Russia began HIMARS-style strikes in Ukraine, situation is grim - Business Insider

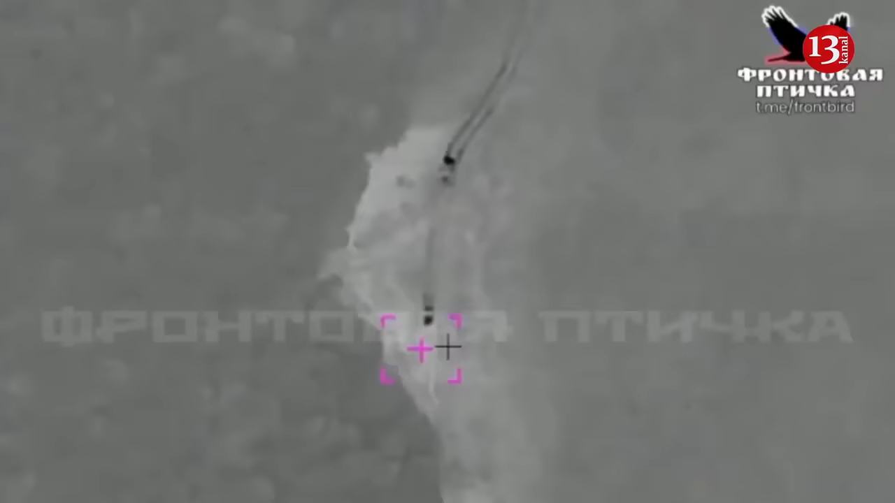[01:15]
In recent days, Russia has managed to strike a Ukrainian Buk air defense system and hit two Ukrainian helicopters on the ground while refueling.
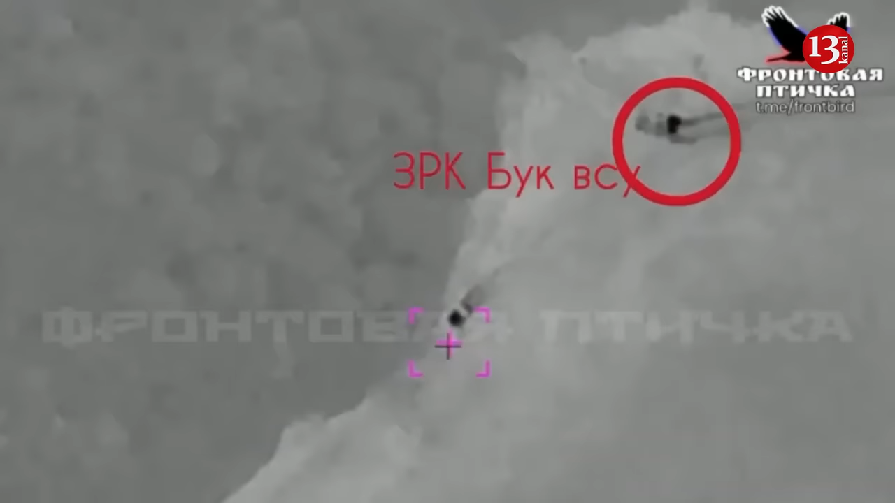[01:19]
There have been other notable strikes that Russia has long sought but rarely successfully carried out.